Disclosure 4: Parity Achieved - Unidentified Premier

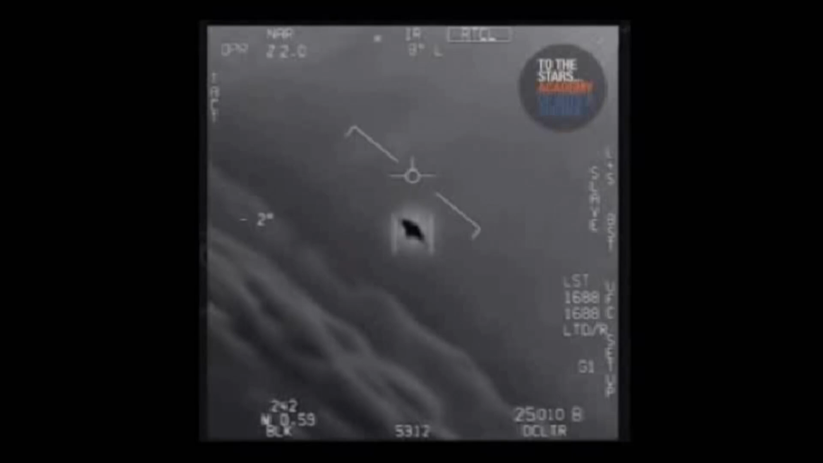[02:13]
While it may take a moment to adjust to the idea that this Tic Tac is a U.S. asset, the pilot comment right about here is most interesting.
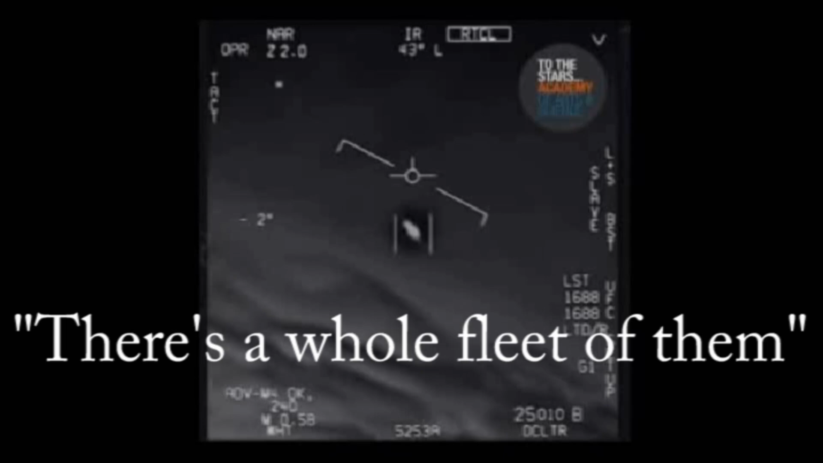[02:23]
We don't have just one Tic Tac.
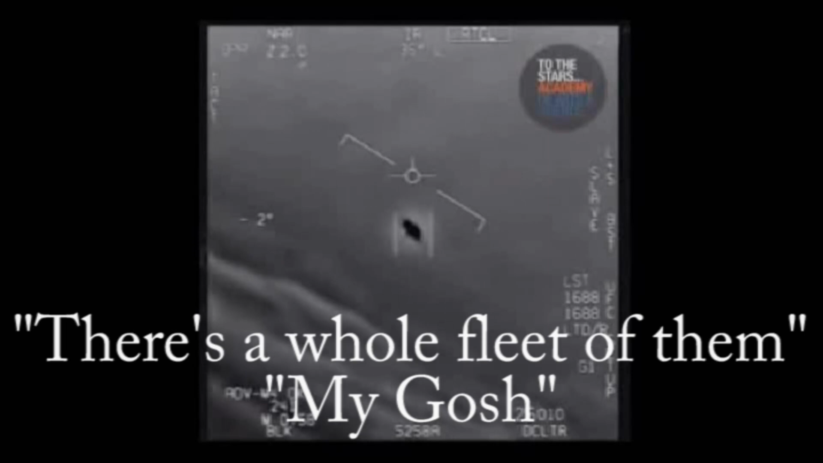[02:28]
We have a fleet. And according to Dr.